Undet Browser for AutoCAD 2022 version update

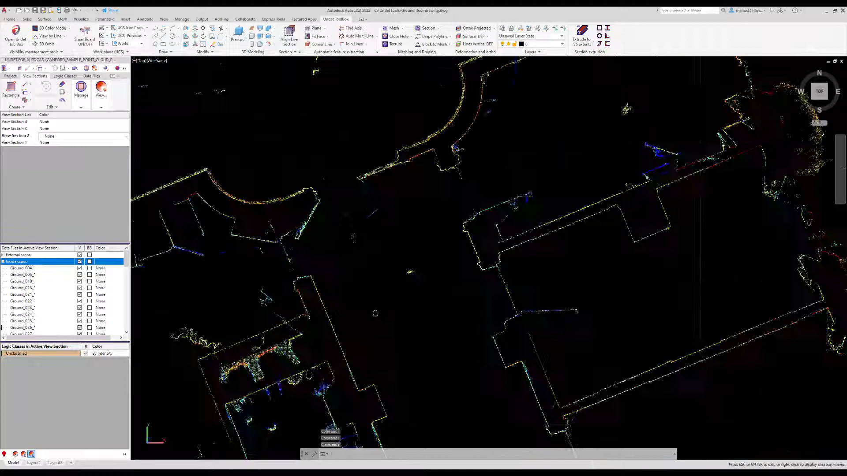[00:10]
It is common while processing point clouds to have a CAD model view on the main screen and a 360-degree panoramic image viewer on another screen. A new Undeat product will make your point cloud
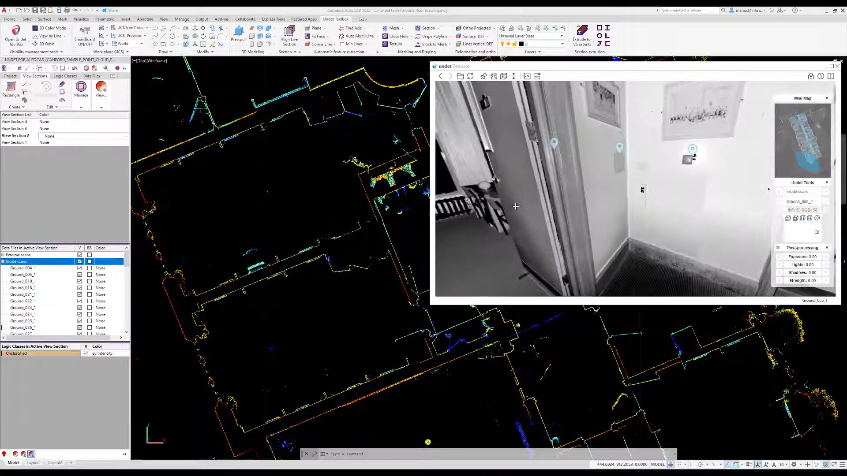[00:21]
modeling processes more enriched and streamlined than ever before. The new View Sync function automatically finds the nearest scan positions,
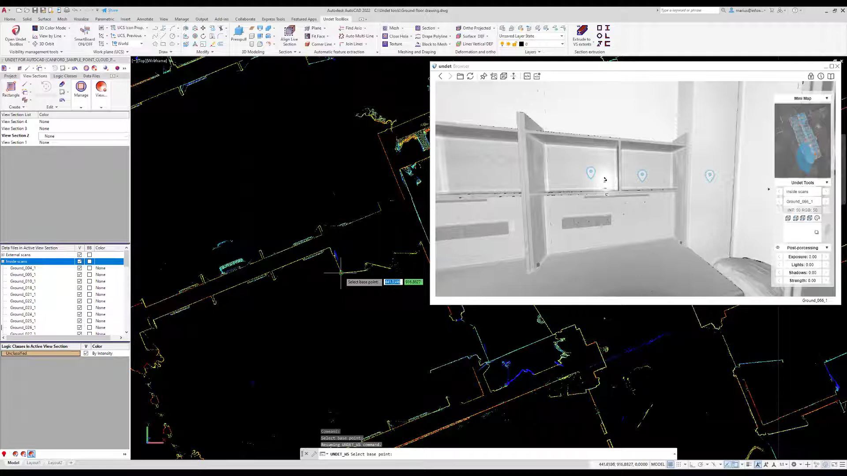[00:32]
opens them in Undeat browser, and straightens the view in the 360-degree panoramic images to match the selected object in the 3D point cloud.
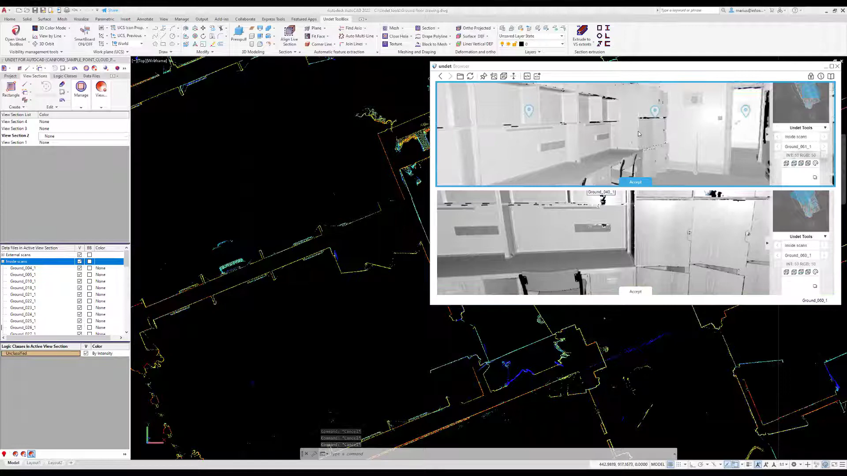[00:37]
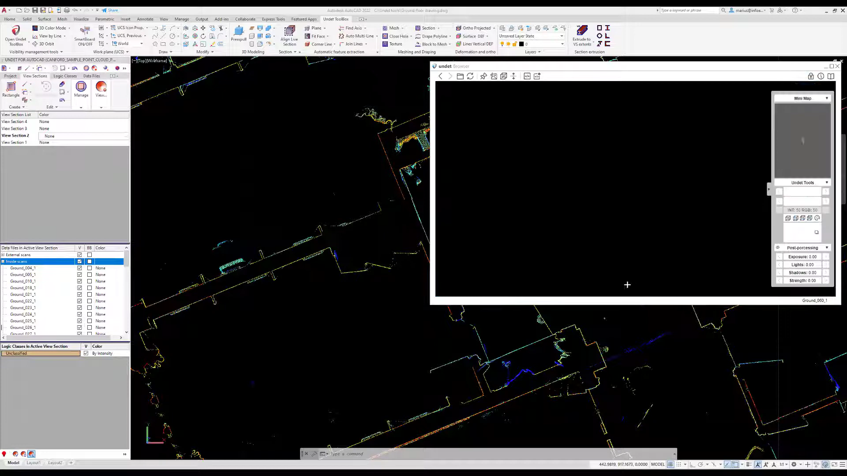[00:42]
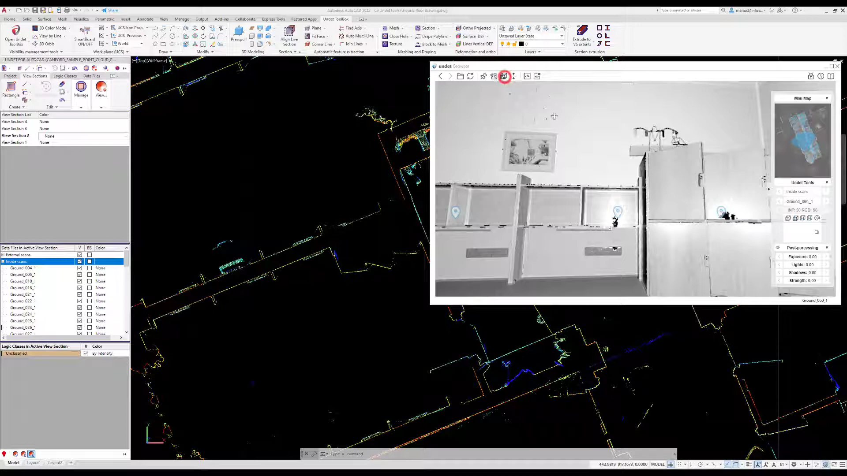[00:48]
With the new Translate View section feature you will be able to shift your point cloud slice to any selected location in the Undeat browser.